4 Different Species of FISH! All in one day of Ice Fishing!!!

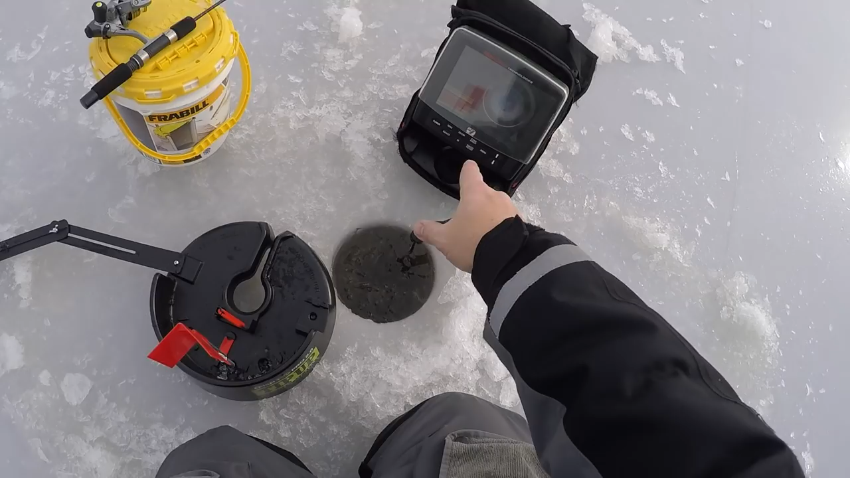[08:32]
You can see it, and there's fish barking just above it. So what I'm probably going to do is set the bait just above where those fish are coming in, which looks like 16, 17 feet of water.